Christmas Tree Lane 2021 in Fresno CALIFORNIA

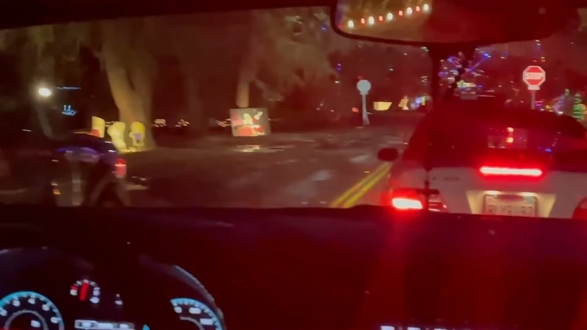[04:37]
Yuki! How pretty! That's the Yuki, who is that? Those are nice. Mm-hmm. Yuki! Look at this house, mama.